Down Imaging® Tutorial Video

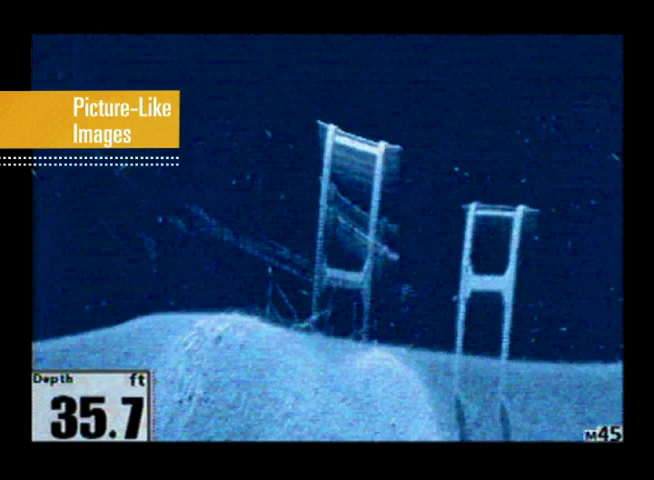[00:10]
On screen: depth 35.7 ft
to provide picture-like images of structure below your boat. These images are oriented identically to your traditional sonar returns and move right to left with current information appearing on the right side of the screen.
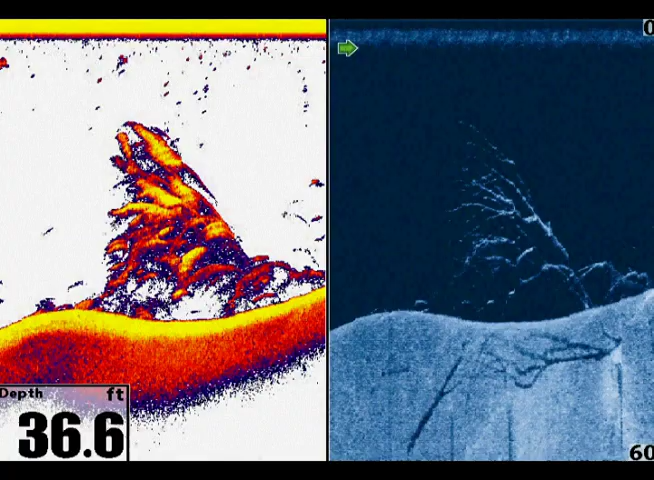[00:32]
On screen: depth 36.6 ft
Down Imaging can be used side-by-side with switch fire and side imaging or in a three-way view with both.
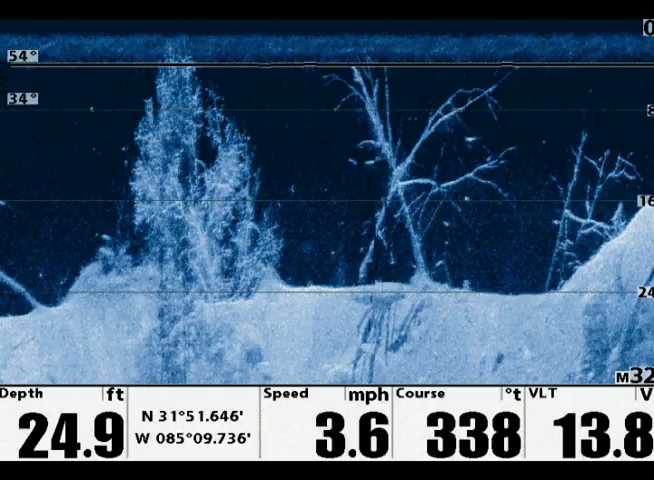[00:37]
On screen: depth 24.9 ft, speed 3.6 mph
It's an all-in-one tool to help you catch more fish.